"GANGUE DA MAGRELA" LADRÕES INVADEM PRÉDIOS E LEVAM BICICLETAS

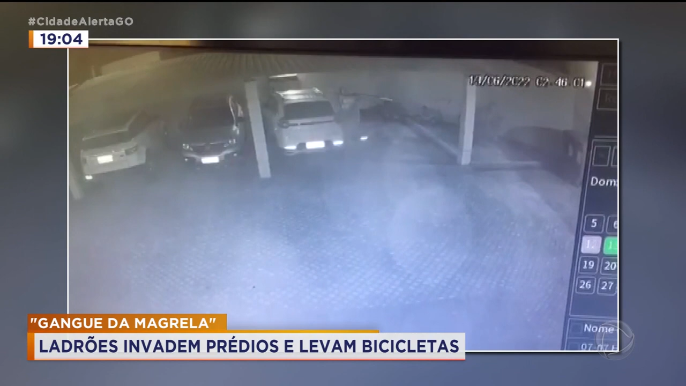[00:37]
Já dentro do prédio, os bandidos aparecem levando as bikes para próximo do muro.
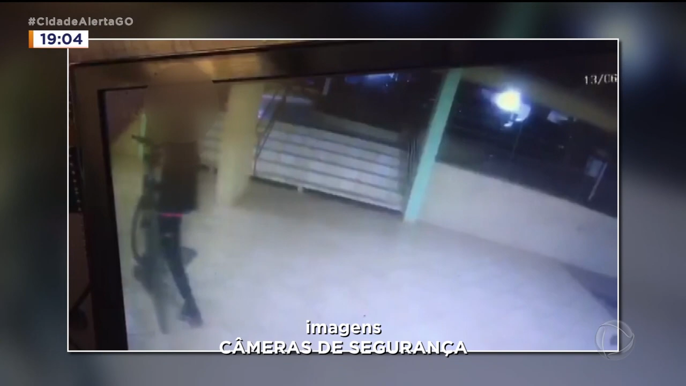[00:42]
Essa outra imagem mostra um dos ladrões levando duas bicicletas que estavam trancadas.
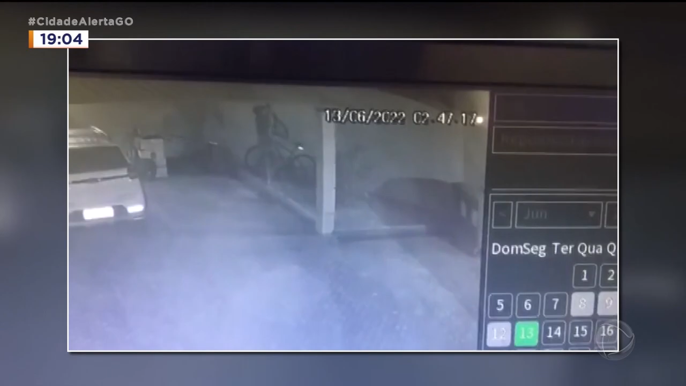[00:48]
Uma delas é a do Fernando. Foi exatamente esse o local que os criminosos tiveram acesso ao condomínio.